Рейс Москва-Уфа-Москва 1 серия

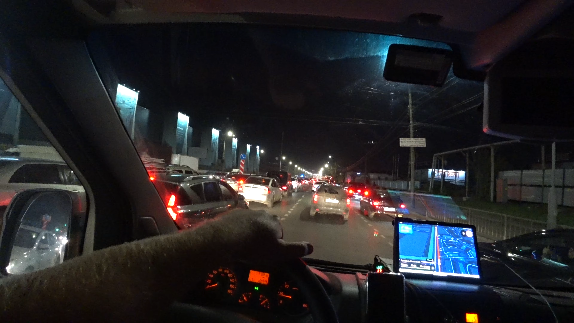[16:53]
Вот мы на объездную, это Нижнего. И вот показывают, там авария. Вон, скорые, походу, оттуда несутся, что ли. Ну, в 1 километре от нас, получается, в общем, авария. И вот мы встали. Показывают 16 минут. Что-то, в общем, кто-то куда-то въехал. Так-то вообще уже 18:58. По Москве, это уже час пик, по идее, прошел в Нижнем.
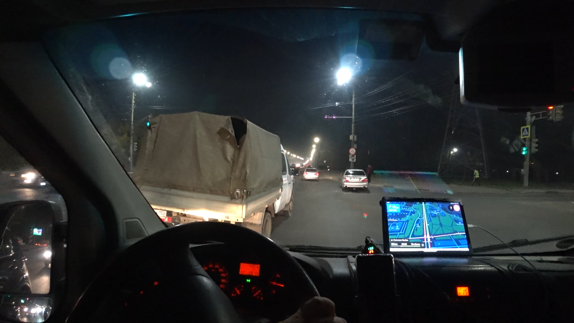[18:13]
Ну, вроде как норма. Так-то более-менее. Вот она, газелька.
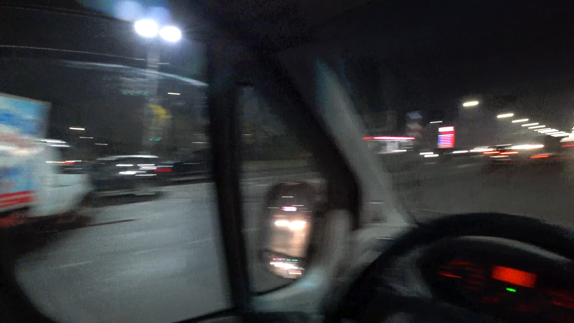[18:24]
Ладно, удачи им. Поедем мы дальше. А, ребятушки, ну М7 вообще что-то жесть.
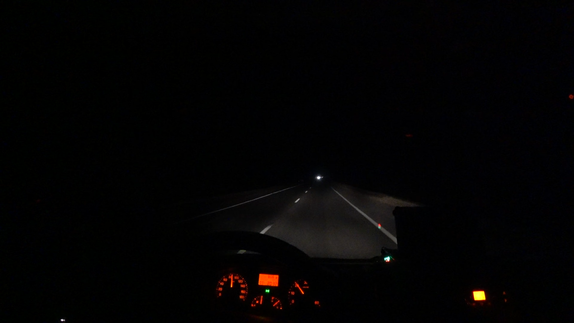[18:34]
И разбито вся стало сильнее. И ремонты здесь, вот Нижний мы прошли. Тут ремонты сплошные какие-то. Походу видишь, как мосты вроде строят. Я так понимаю, это они же платку тянут на Екатеринбург. Где-то она будет здесь рядом, наверное, проходить. И вот здесь будут, наверное, развязки всякие. Кому-то на платку идти, кому-то вот сюда на бесплатку. В общем, жесть. Что-то. Ну, тут вообще дорога лучше не стала. Вот здесь последний раз, я когда в апреле здесь 21-го года ехал.
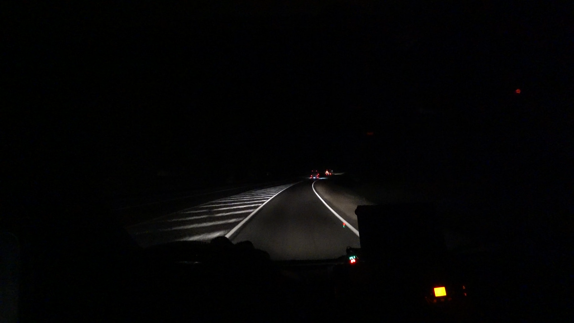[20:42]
Лучше ничего тут не стало. Ой-ой. В общем, заяц поменял подвеску. И поехал, и сразу ее диагностировать. Что, ребятушки, Чебоксары у нас.
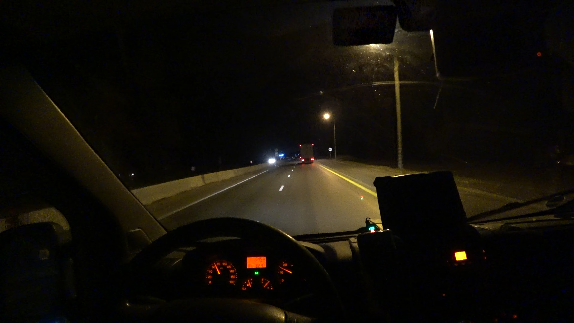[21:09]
Проходим Чебоксары. Время у нас 22:40 по Москве. Пост ДПС. И прямо Чебоксары. А направо объездная. Вам не видно, вот впереди написано Шупашкар, Чебоксары.